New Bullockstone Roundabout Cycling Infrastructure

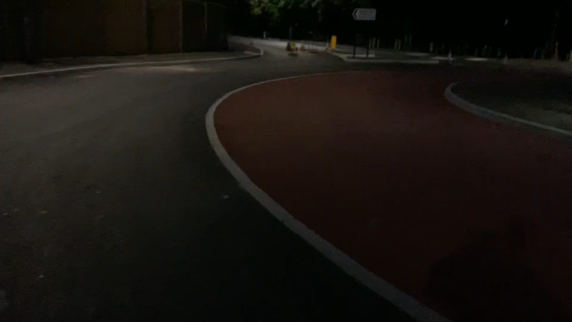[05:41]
But if you pretend that you're a car coming around this roundabout here, I cannot see. There is no sight line at all because of this tall fence. I'm as far over as you would ever normally be in a car. So then you would get right up here. And it's only as you're here, really,